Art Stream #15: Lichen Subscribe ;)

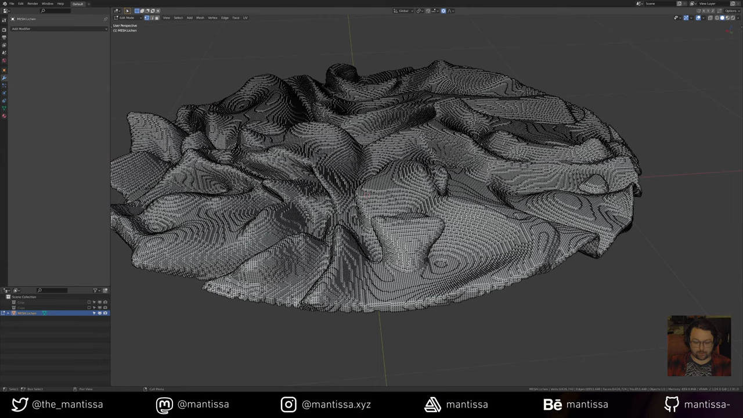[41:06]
let's just hit l and then invert to grab all the extra islands and throw them out i just want one object to work with
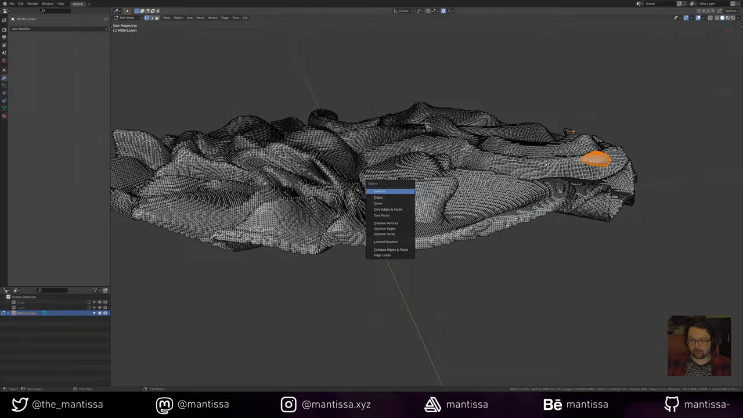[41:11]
and then i don't know if this is implemented in 2.91 let's
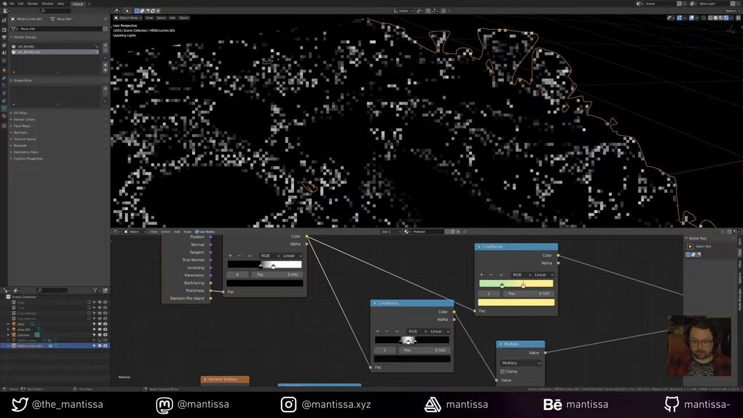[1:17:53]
we can kind of get it if we fudge it a little bit that's on the bottom of those as well